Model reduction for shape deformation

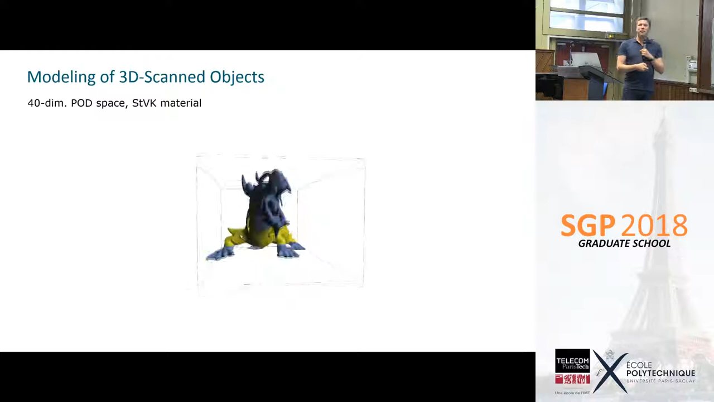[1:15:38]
minimizing elastic energy with some constraints that come from these handles here and this is actually computed in a 40 dimensional space.
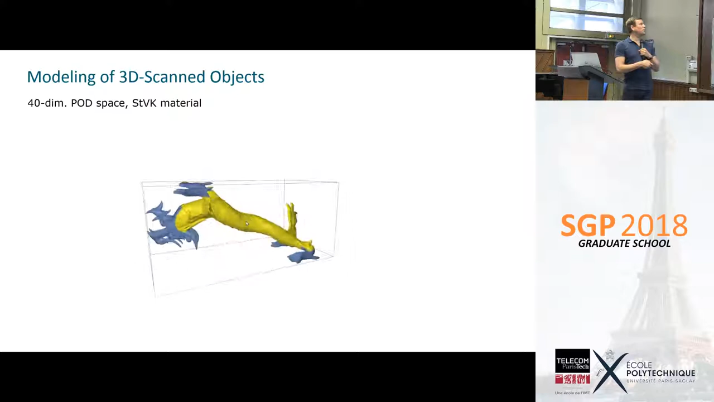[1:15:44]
That is computed from the sampling.
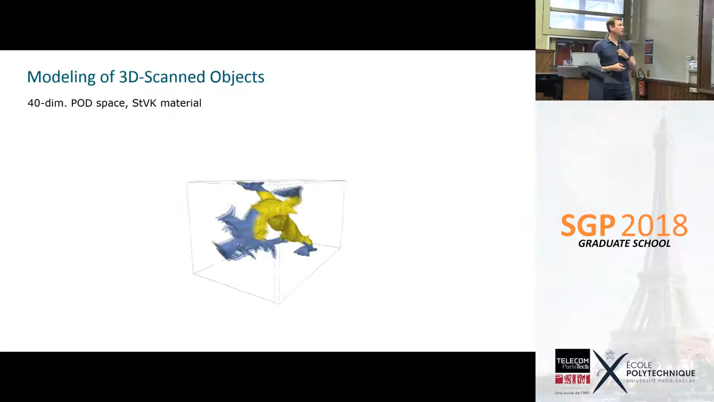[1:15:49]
So you can see that even deformations like these ones are already well approximated in this case in a 40 dimensional space.